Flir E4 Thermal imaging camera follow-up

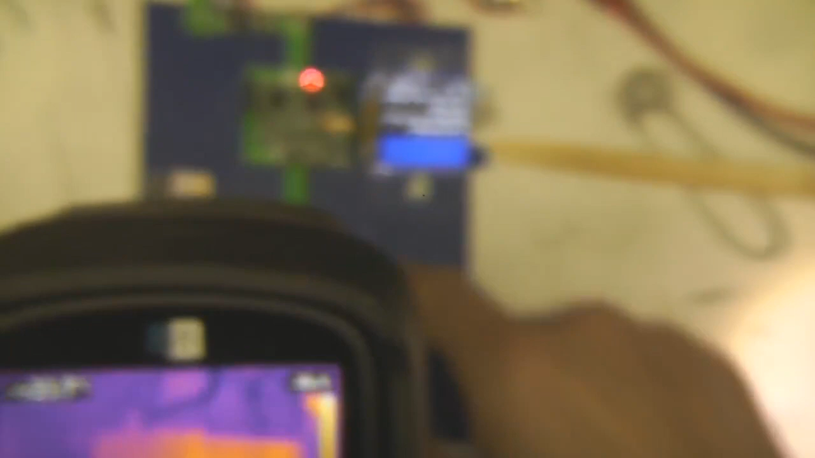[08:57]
So that's about a quarter turn,
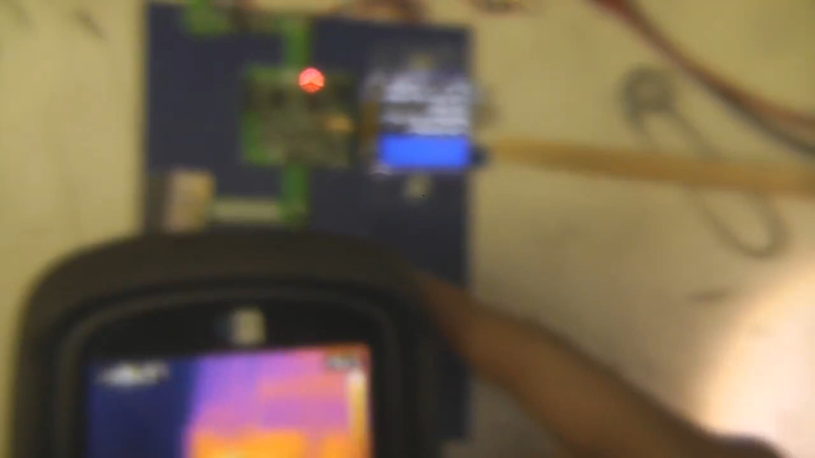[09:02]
which is now focusing at about 100mm or so.
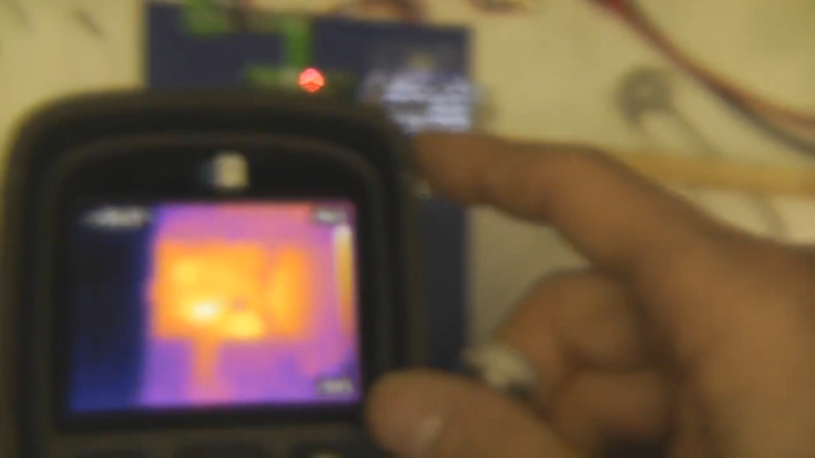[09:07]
It's not a super precise adjustment.
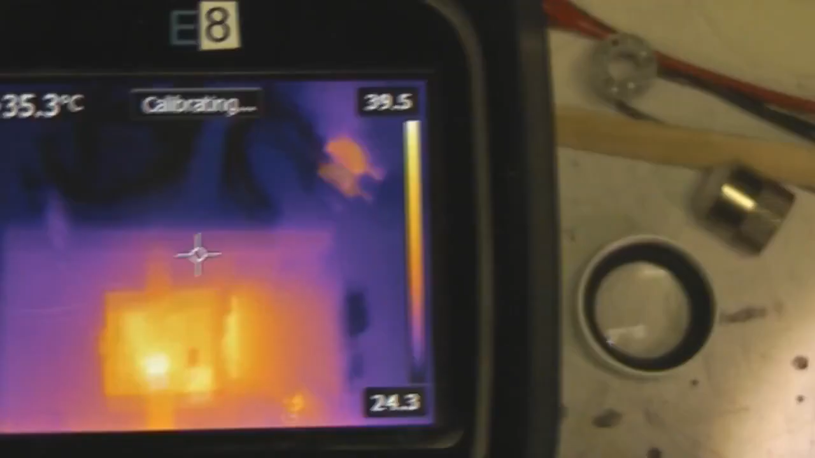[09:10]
On screen: spot 35.3°C
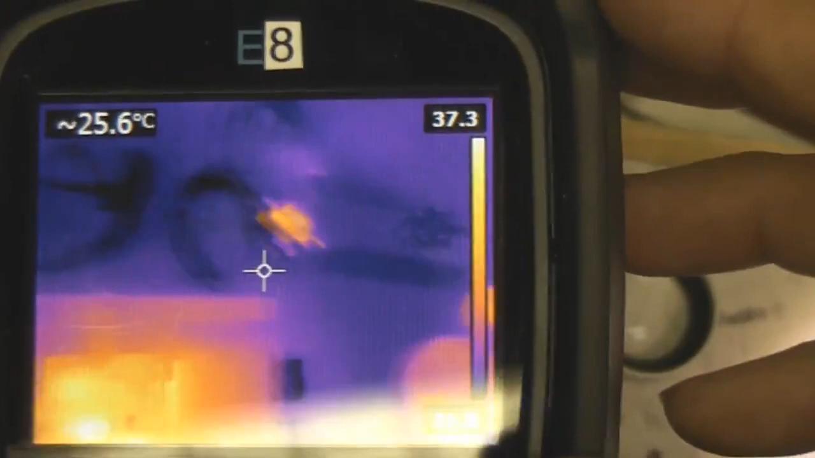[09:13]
On screen: spot 25.6°C
So that's unscrewed about a quarter of a turn.
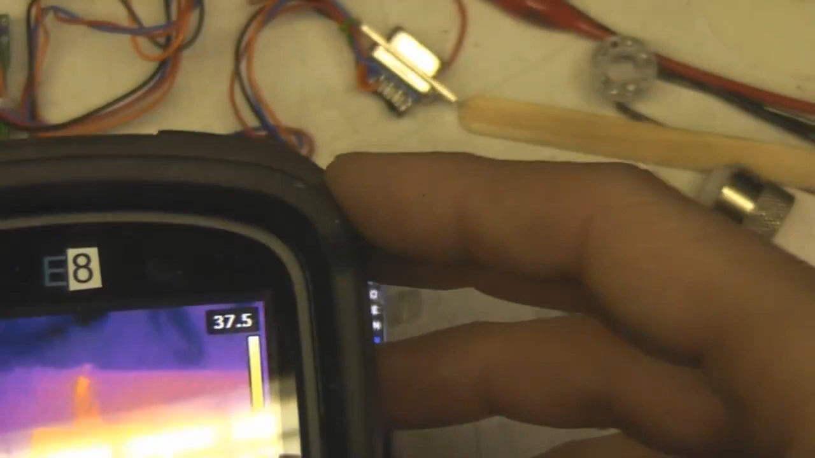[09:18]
And that's focusing at about 100mm or so.
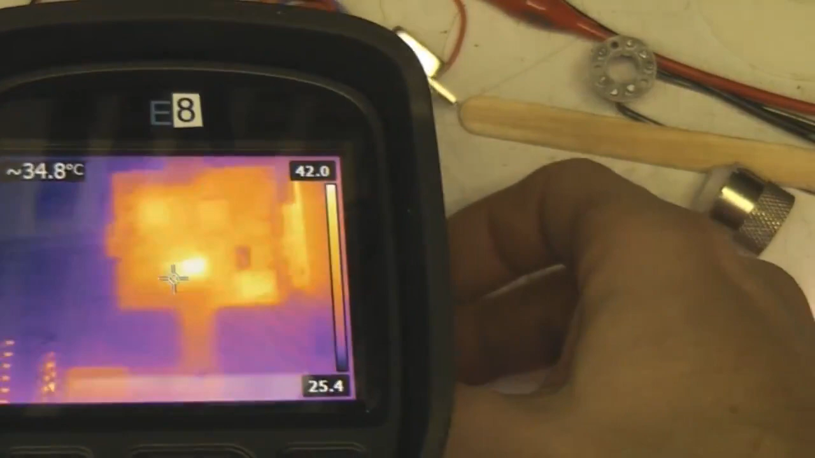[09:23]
On screen: spot 34.8°C
So that's giving you a field of view, maybe about 100mm wider thereabouts.
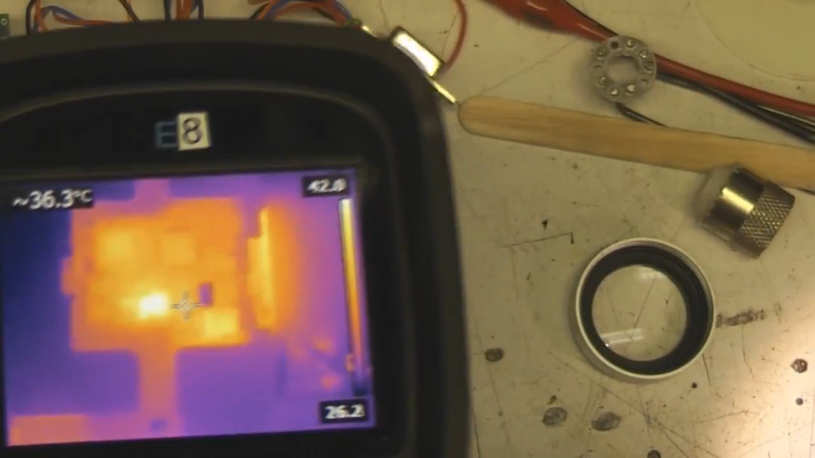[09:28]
On screen: spot 36.3°C
Obviously the further you turn it, the closer up it gets. So that's half a turn from its normal position.
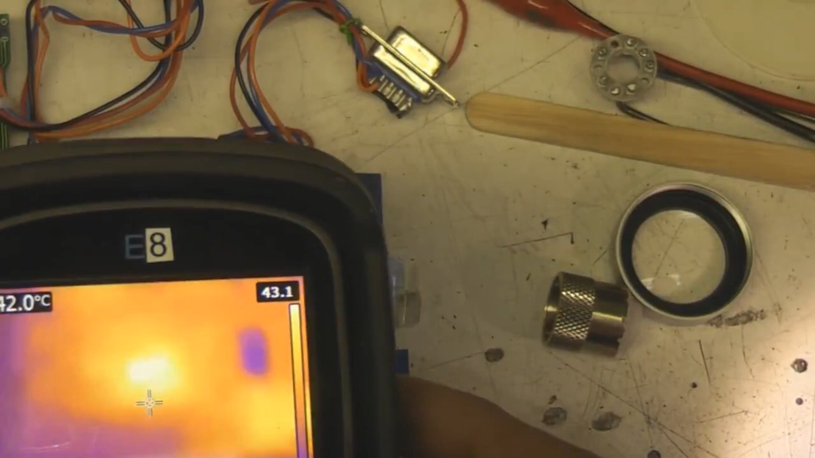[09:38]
And that's focusing maybe about 50mm or so.
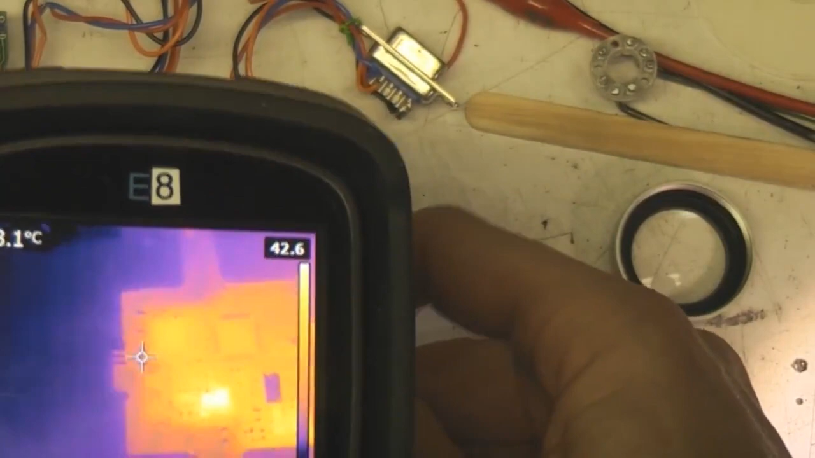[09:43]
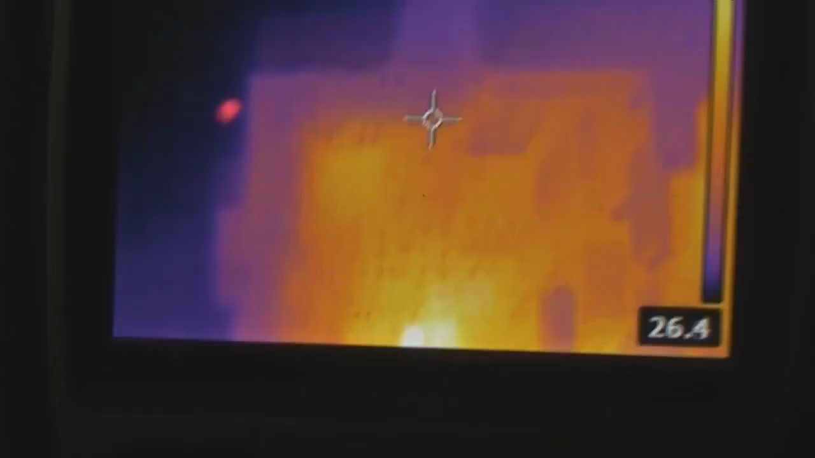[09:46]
And this is with about three quarters of a turn. Which is focusing maybe 20mm or so.
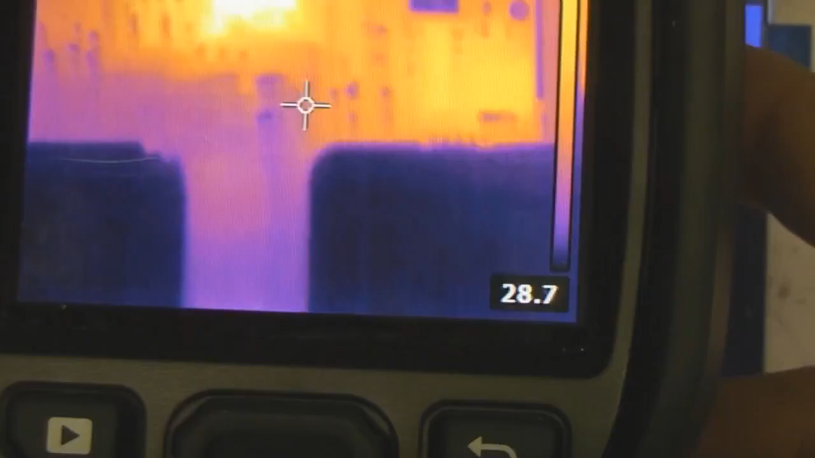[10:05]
And that's sort of focusing pretty